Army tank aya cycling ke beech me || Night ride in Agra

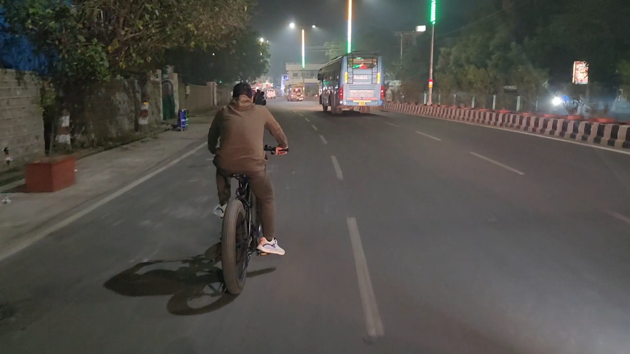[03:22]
और ये जल्दी जल्दी हमारे एलएसा साइकिल को खींच रहे हैं. अभी अपना मीटिंग पॉइंट आने वाला है आर्मी की, तो अभी दिखाता हूँ आपको आर्मी का टैंक. यहाँ पे ज़बरदस्त टैंक लगा रखा है चौराहे पे,
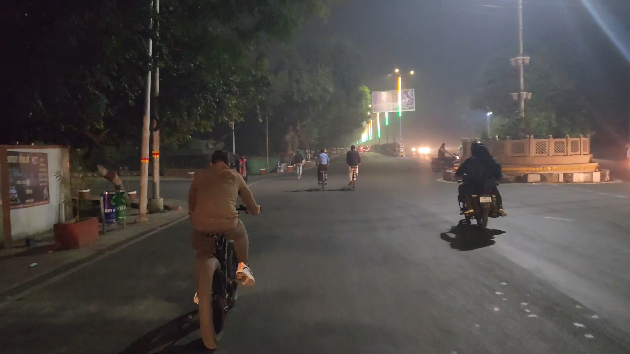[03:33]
ये लगा हुआ है सामने आर्मी का टैंक और यहीं पे हम रुकेंगे और ही इज़ वेटिंग हियर फॉर अस.